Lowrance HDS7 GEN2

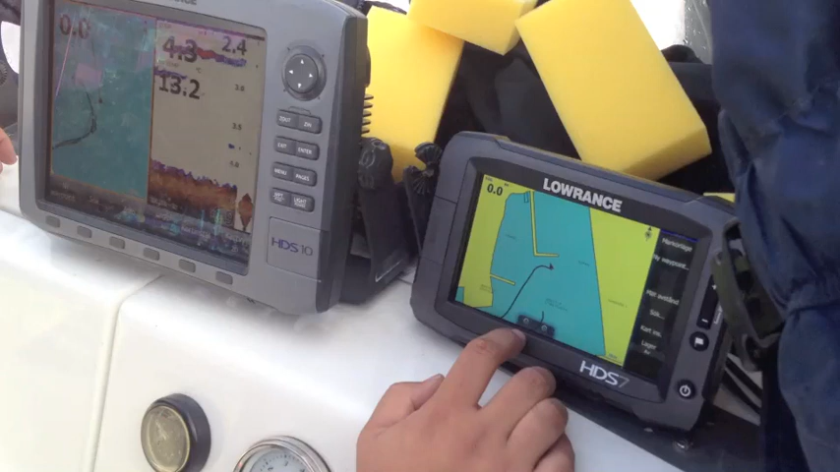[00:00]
Så här har vi den nya HDS 7an på att testa. Vi testar den lite snabbare än den gamla. Vi kan zooma ut här. Ser man hur fort det går.
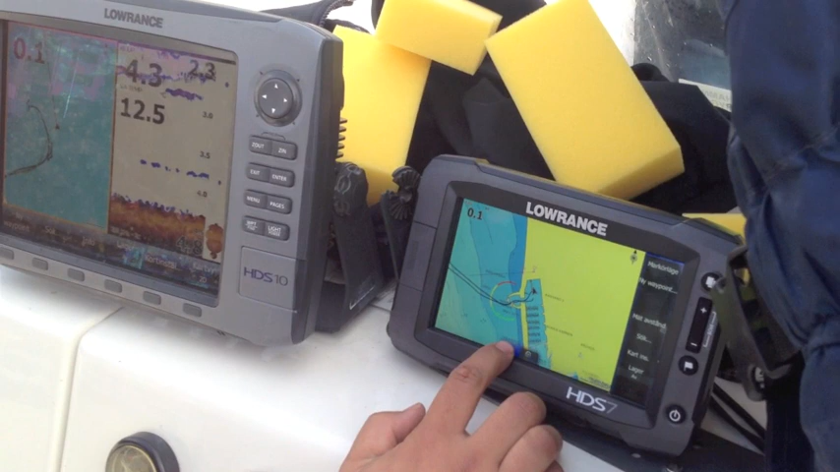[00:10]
Kommer allting direkt. Zoomer vi in. Så en av de schyssta man kan...
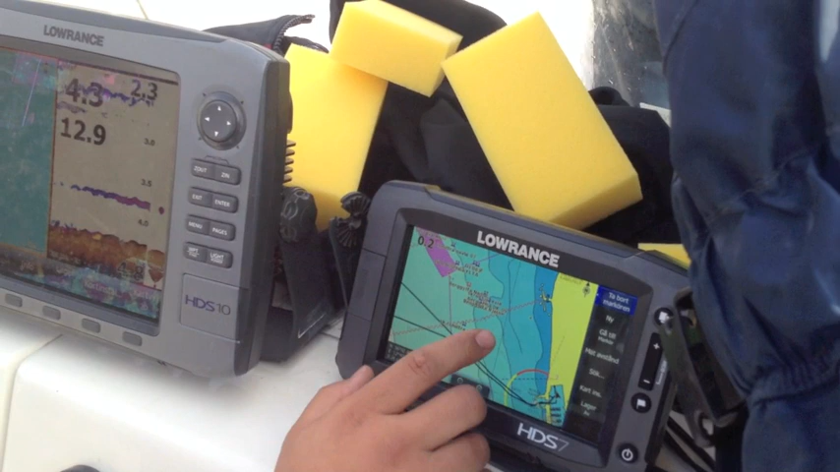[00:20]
Ta vi. Kommer den upp. Så är det lite enklare att byta namn och skriva.
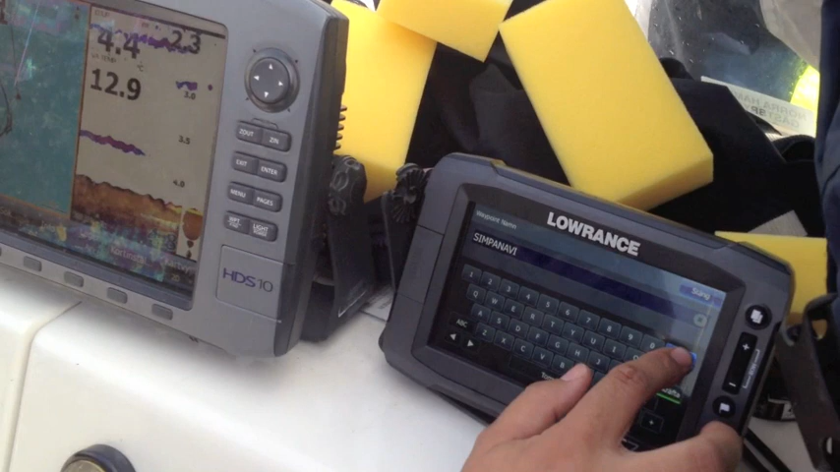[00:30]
Så fort går det.
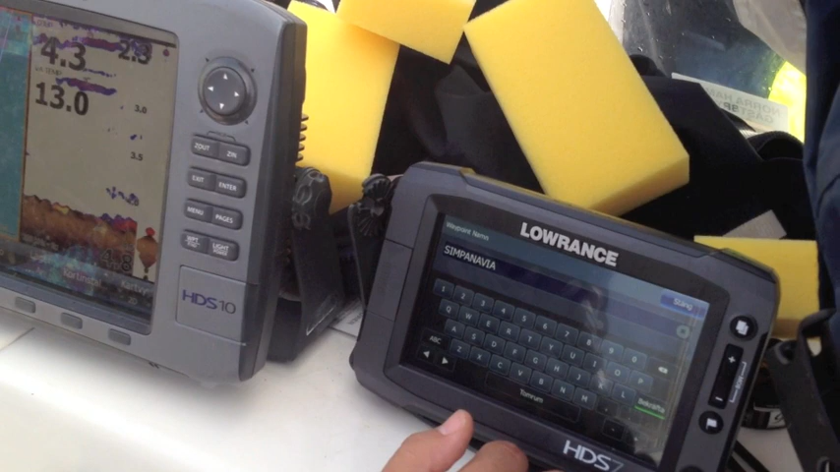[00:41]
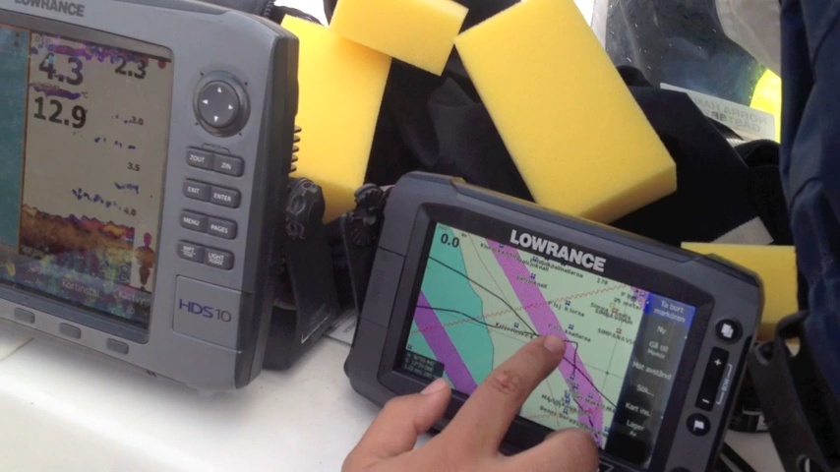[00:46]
Här har vi läggat och fiskat idag jag och Anders.
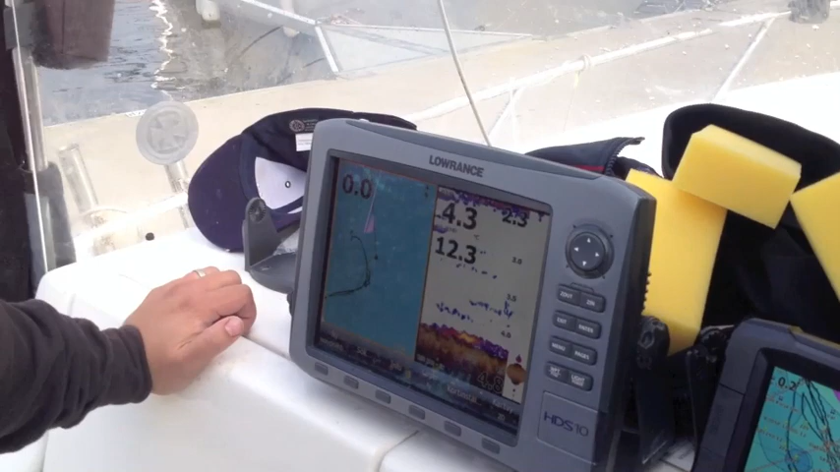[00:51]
Fått skrubba på 9.75. Och slätvar på 9.40.